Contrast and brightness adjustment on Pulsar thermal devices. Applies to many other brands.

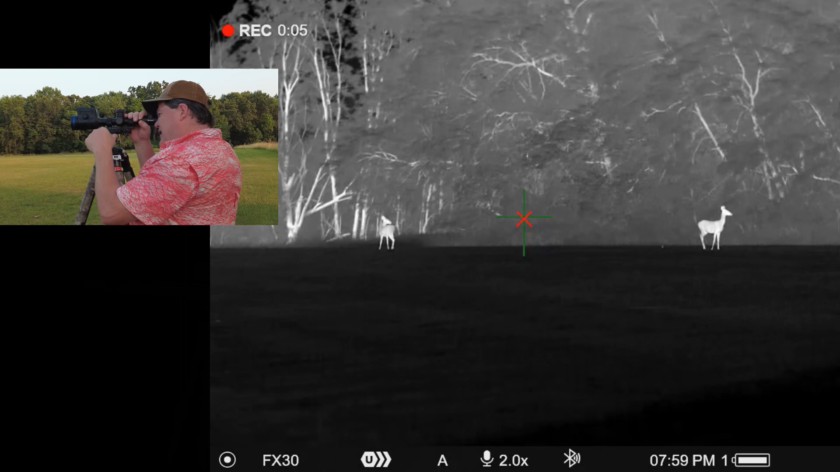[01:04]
Okay folks we're going to take a look I've got a few deer out there so we got something to look at as I'm explaining this hopefully they'll bear with us I'm starting to get a little bit spooky but anyhow
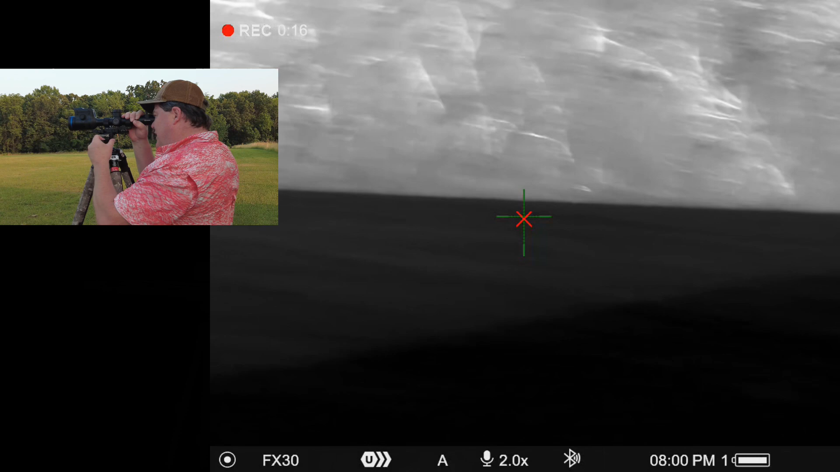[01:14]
I'm going to go in and show you how this brightness and contrast works so to get into the brightness and contrast we're going to short press on the side encoder button
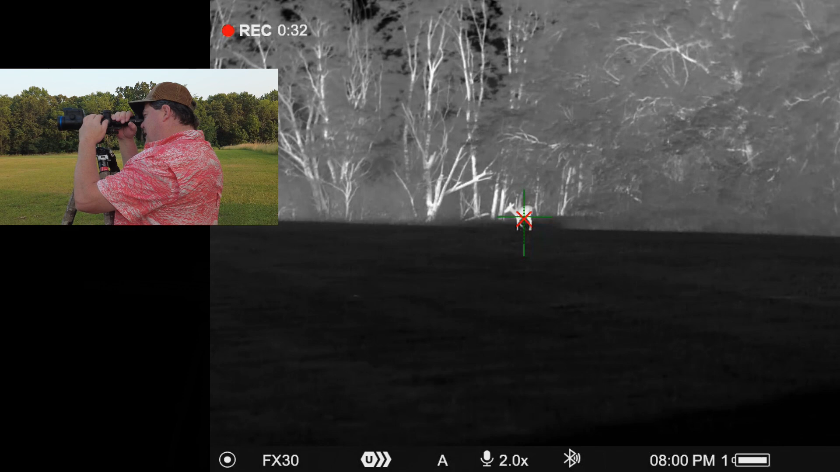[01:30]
one single short press to bring that quick menu up and then additional short presses to toggle between the items so effectively this is our
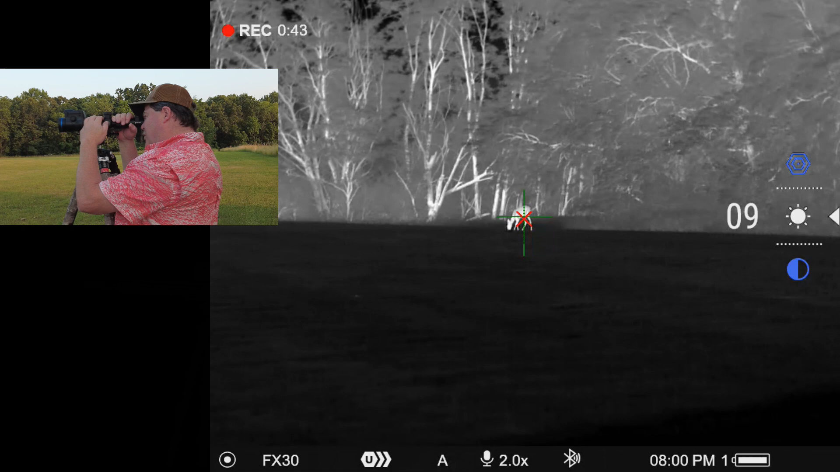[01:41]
brightness icon and this is our contrast and these are the associated mode algorithm so in this in the mode algorithms you have normal high and ultra in the newer pro devices and the older devices effectively I think normal is kind of most similar to the rocks mode high
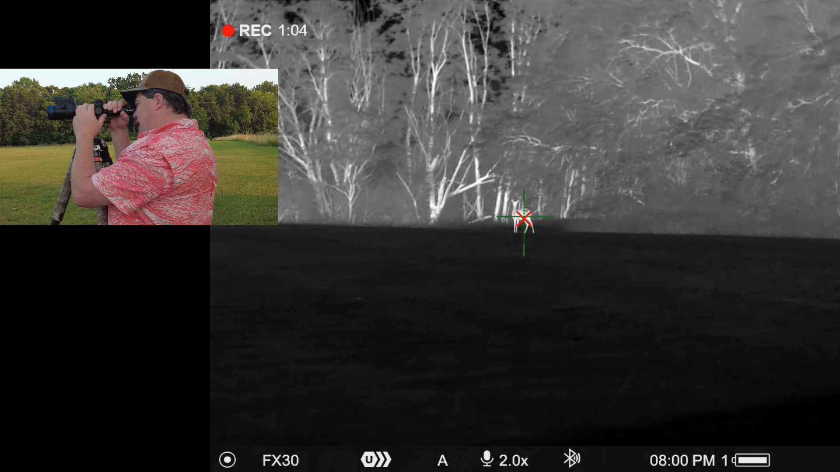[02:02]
is most similar to the trees mode and ultra is most similar to the what they call the
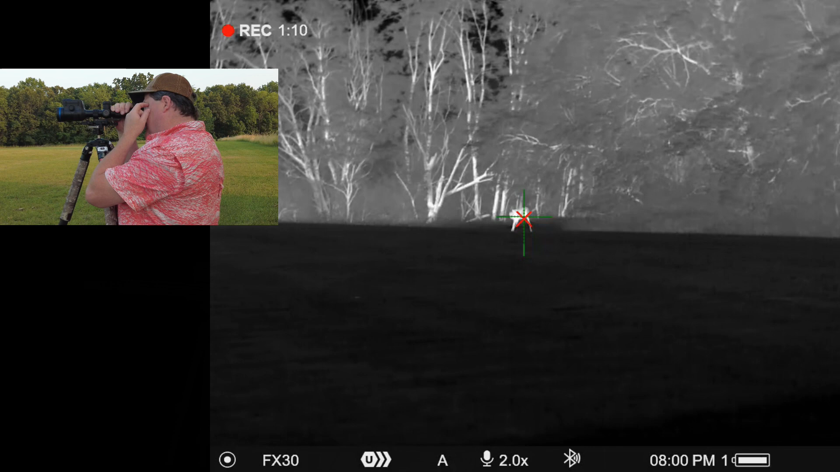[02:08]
ID mode previously so effectively let's start with brightness and contrast so brightness is adjusting the the backlighting brightness of the LED so essentially it's just adding or subtracting brightness throughout the entire image so your whitest objects are you know they can't get any wider than white but as you add brightness you can certainly add a lighting effect
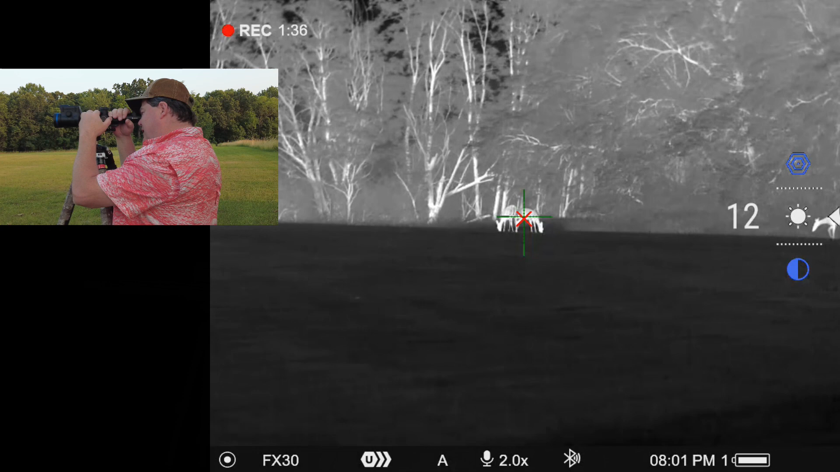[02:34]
and start to wash some of the darker objects out whereas contrast is essentially adjusting the diff the span between black
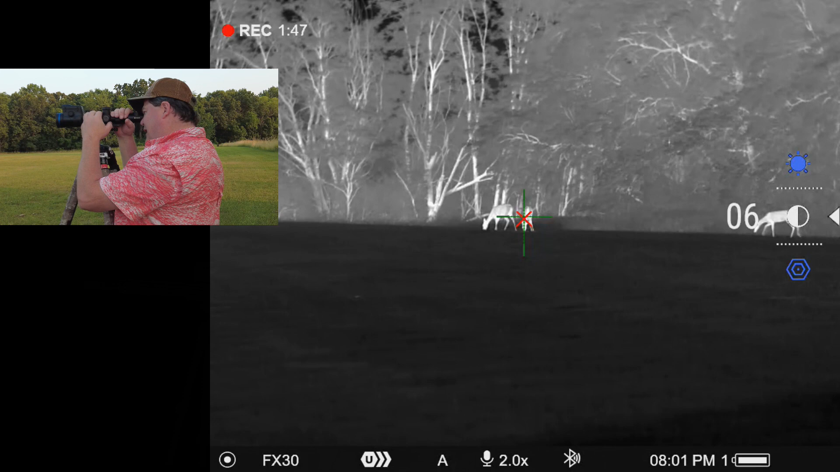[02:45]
and white that's making up that gradient so you know as we're rich in the contrast up we're scrunching those together and as we scrunch those together you know we start to crunch the black and the white to where we start to lose information if we get the contrast
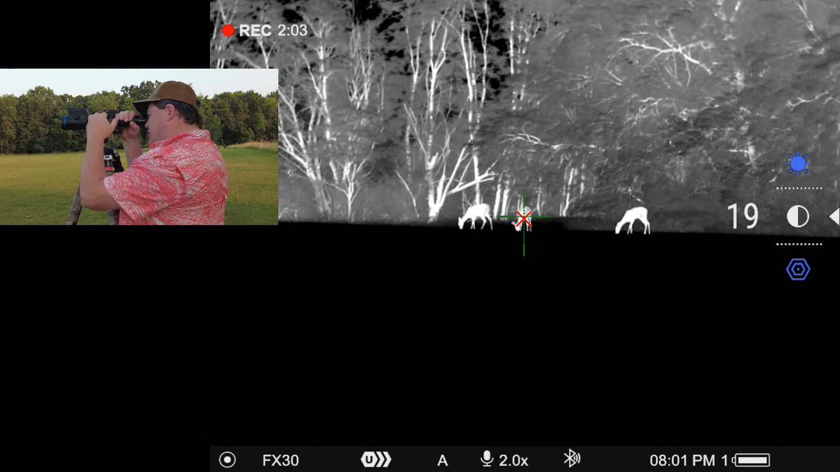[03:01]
too rich and if we get it too lean then we start to wash out as well so the trick is finding the balance between those and essentially what's going to determine that is is the ambient condition that you're in so in a brighter ambient condition you know in other words you have brighter sunlight out there around the device you're going to need to run that brightness a
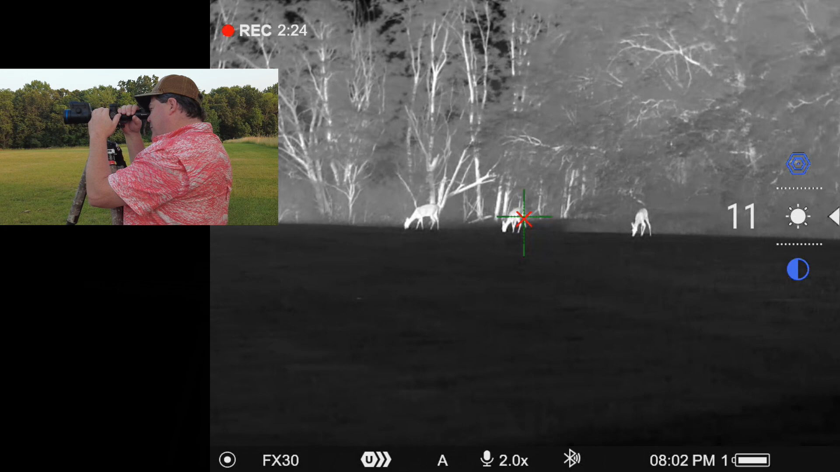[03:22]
bit higher and when you do run the brightness higher you're going to need to adjust contrast to what your eye likes in a given scenario to match that so like in
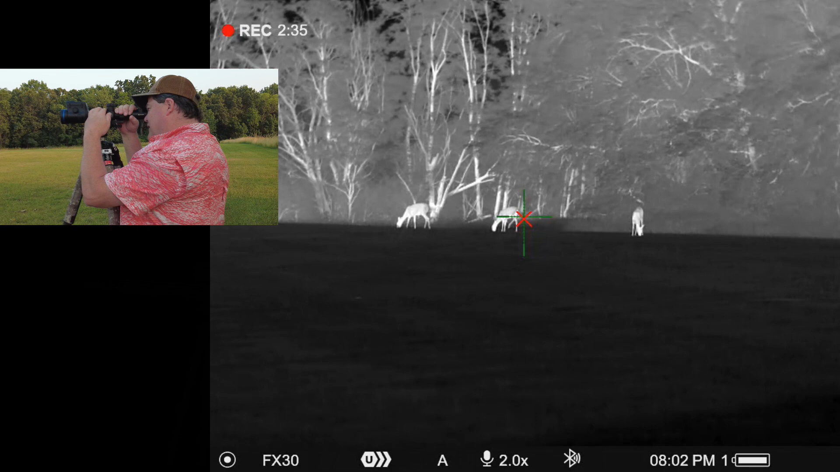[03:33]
this particular case right there i'm at 10 brightness seven contrast so i'm seven below my brightness with my contrast so if it was a
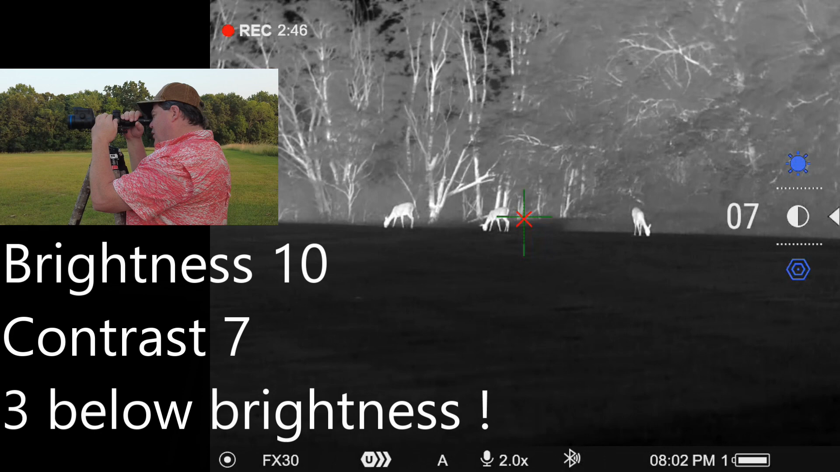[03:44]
really dark condition and i was in this same location and nothing had really changed i might run the brightness down to to you know in this particular case might run that
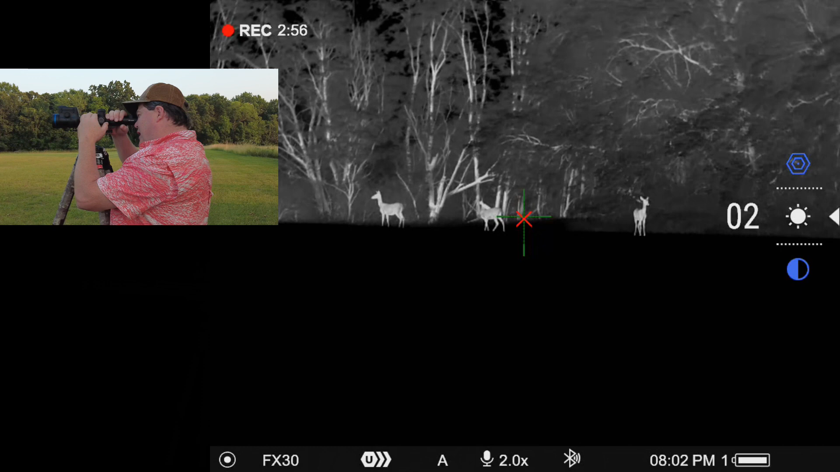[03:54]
brightness down to three and might run my contrast down to zero to get
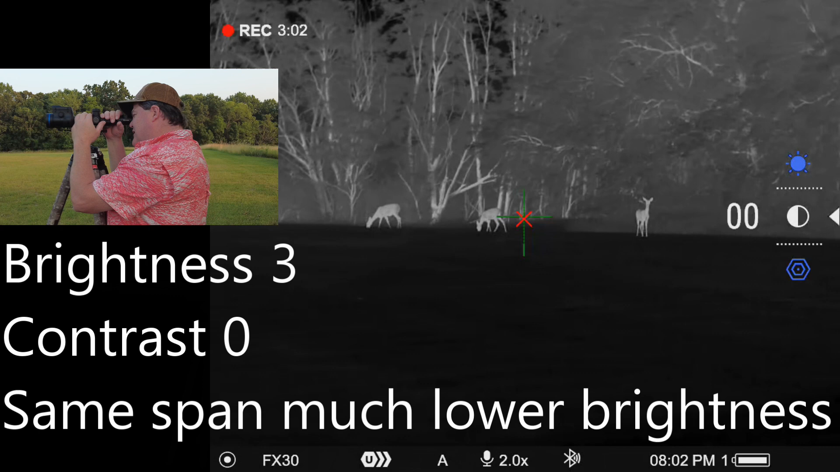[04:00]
the same effect but while getting the same effect i get a much much dimmer screen so i get a lot less ambient light coming into my eye so you know you can see the obvious benefit of that the mode algorithms are essentially adjusting the weighting between
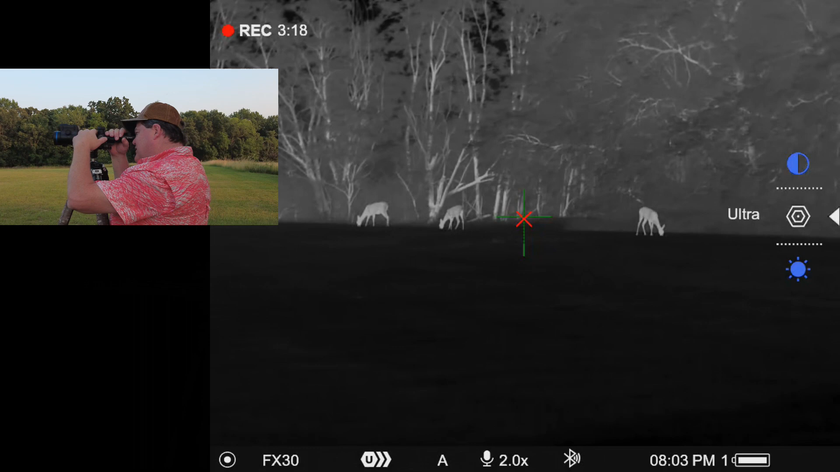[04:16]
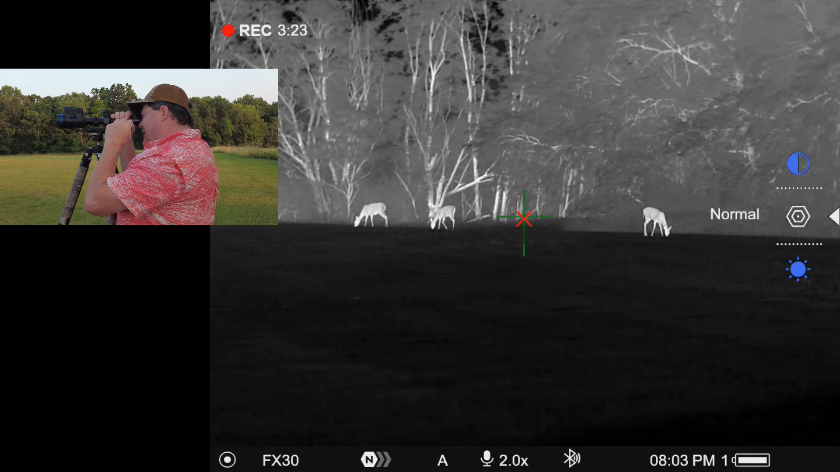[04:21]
the gradient span so in other words when you're in the normal mode what i would anticipate they're doing is you know if your hottest object will give it a value of 100 and your coldest object a value of zero in normal mode they're giving you know like they're they're assigning the colors evenly across that span when you go to the high mode
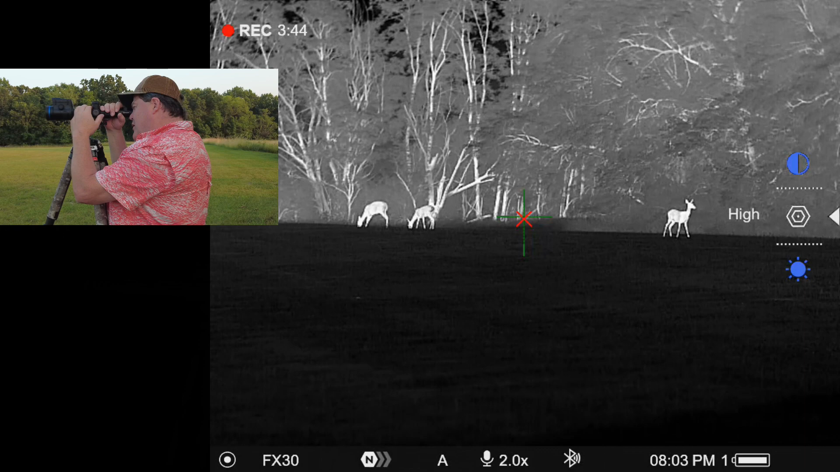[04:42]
and the ultra what they start to do i'll come down into this shadow here and focus it and i think you'll see better effect on that you know what they're doing essentially
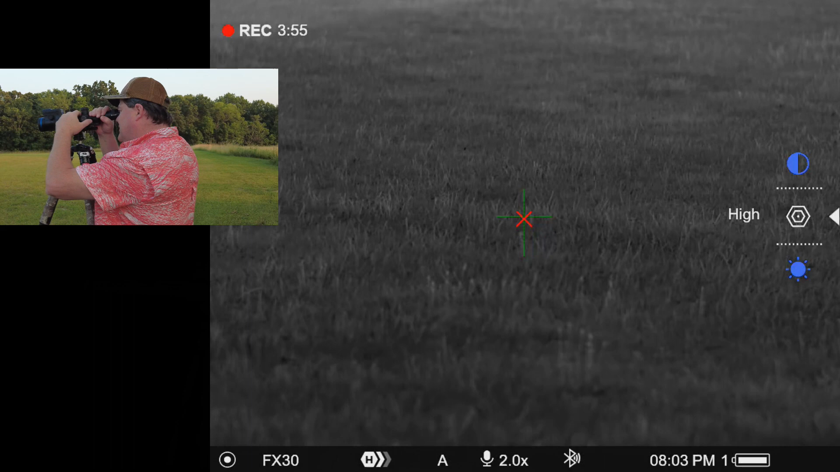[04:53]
is they're they're starting to scrunch those gradients up so like in this ultra mode versus the normal mode let's say they're taking the top 20 percent of blacks and that and the are the top 20 percent of whites in white hot and the bottom
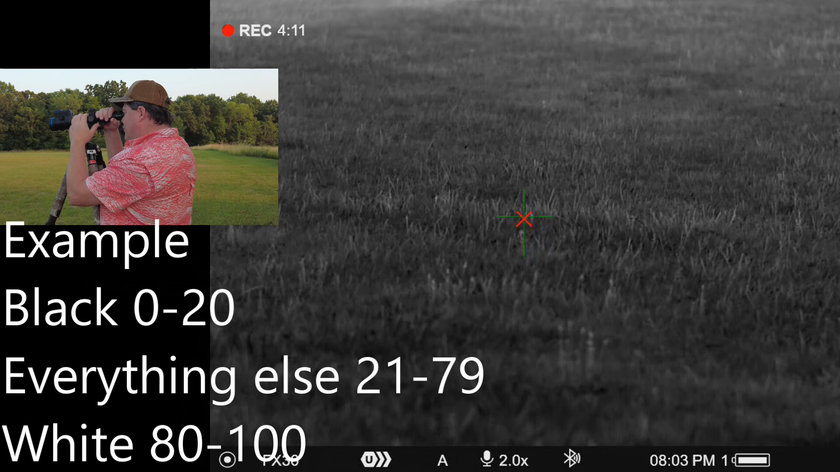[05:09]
20 percent of blacks in black hot or excuse me in in the black color range and they're just assigning them them all black or white and then adjusting the